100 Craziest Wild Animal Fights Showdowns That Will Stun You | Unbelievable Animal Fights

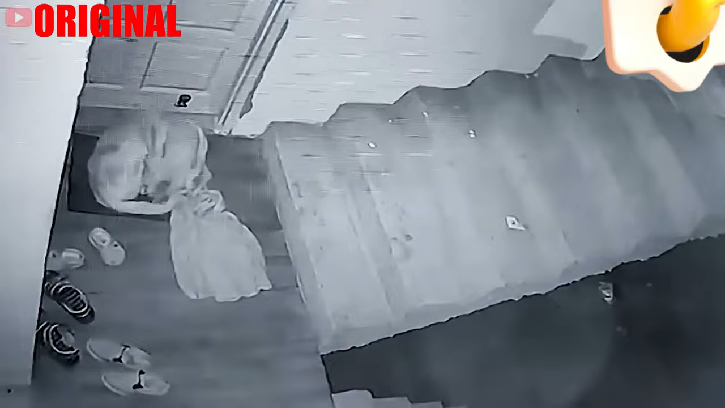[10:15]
The leopard is very cautious. It slowly slows down so as not to make a sound. After approaching its prey, it freezes to make a final judgment.
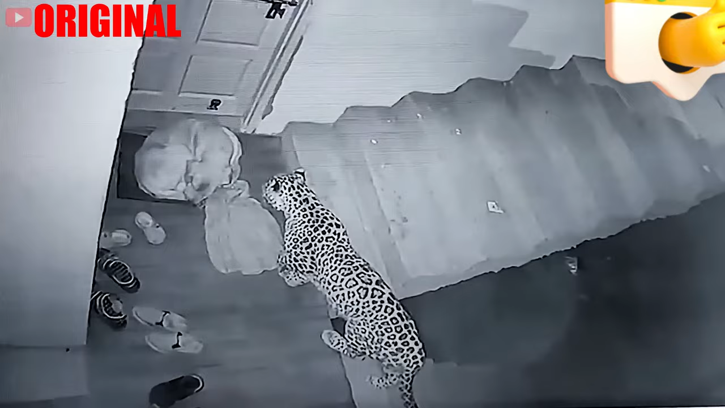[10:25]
Immediately, the leopard grabs the dog's neck quickly. The dog is attacked by surprise. The dog tried to resist but failed. It let out a final cry of pain. Finally, the leopard drags the prey and rushes down the stairs.
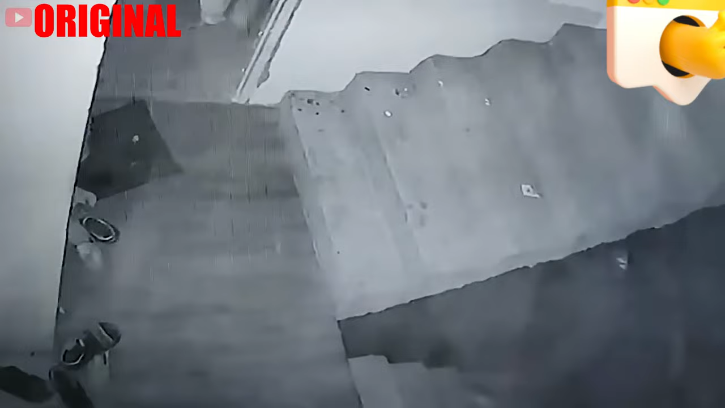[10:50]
The scene is quiet at night. The dog is watching the house at night when suddenly it feels something dangerous.
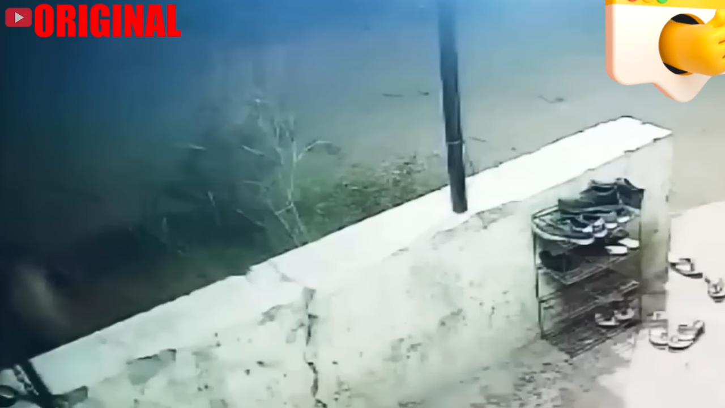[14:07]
Despite the domestic dog's looking for a way to run away, the superiority of strength and speed helped the leopard easily defeat its prey. Then, the leopard left with his meal in its mouth.